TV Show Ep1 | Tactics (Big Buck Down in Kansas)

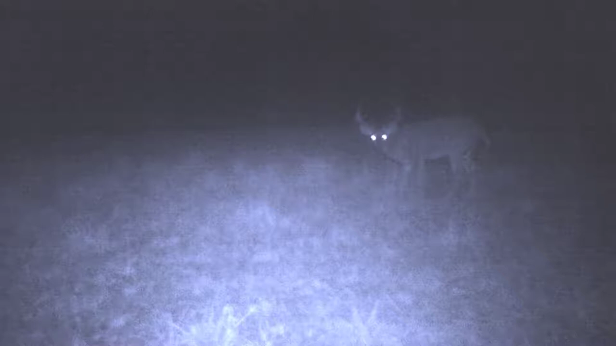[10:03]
and this morning at like 4 something in the morning, the tall eight crossed this field that I'm gonna go to tonight.